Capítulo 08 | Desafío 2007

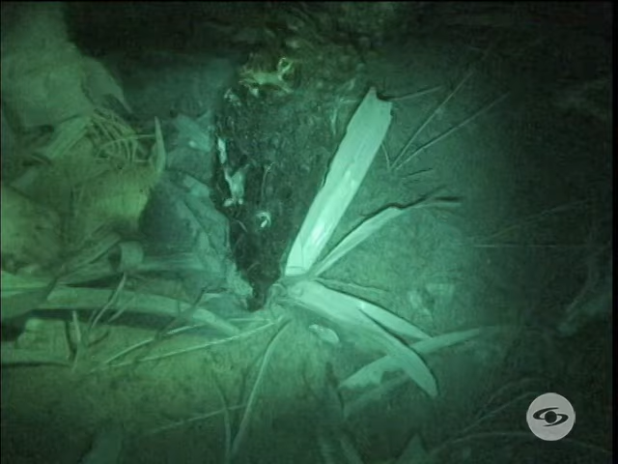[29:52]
Uy, este estrés.
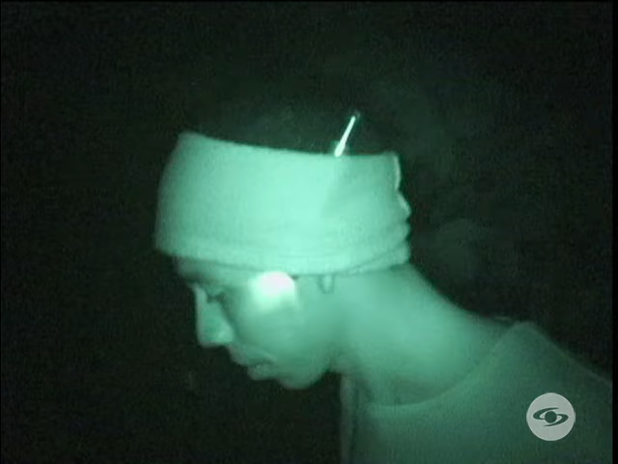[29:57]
Todavía se mueve, ese hijo de madre está vivo. ¡Parce, ustedes!